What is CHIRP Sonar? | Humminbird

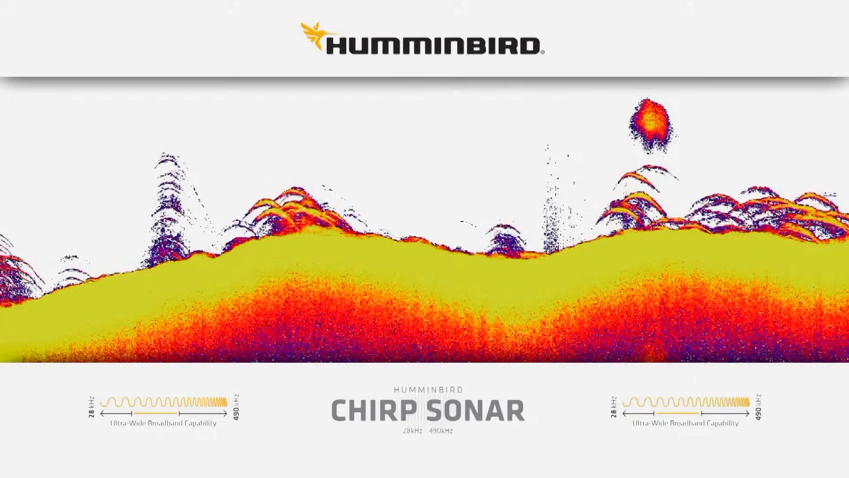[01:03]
and one of the new buzzwords in sonar is chirp or compressed high intensity radar pulse.
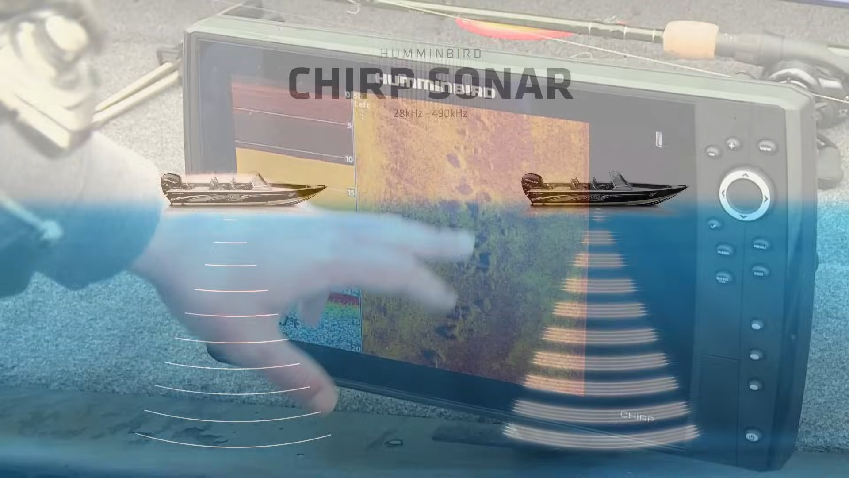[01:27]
In a nutshell the amount of data a chirp sonar fish finder interprets and displays is far more than a single frequency traditional sonar.
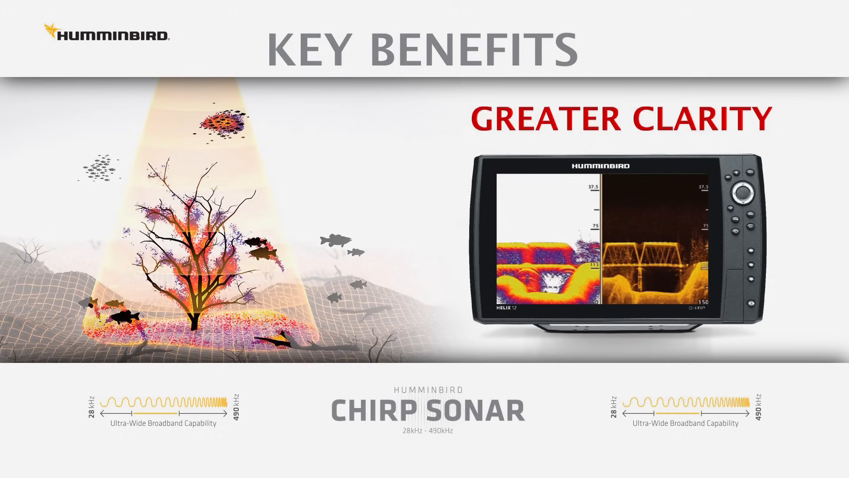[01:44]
Number two chirp has incredible target separation
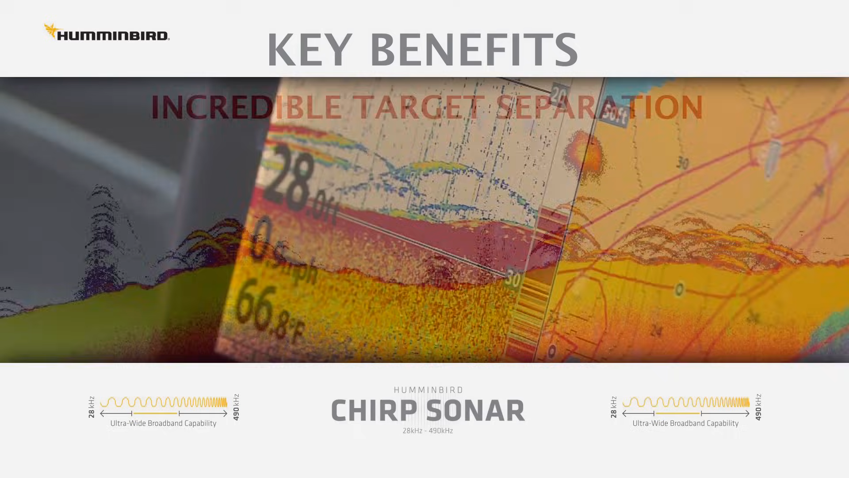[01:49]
On screen: depth 28.0 ft, water 66.8°F
and reveals bottom hugging fish like we're fishing today over soft mud bottom.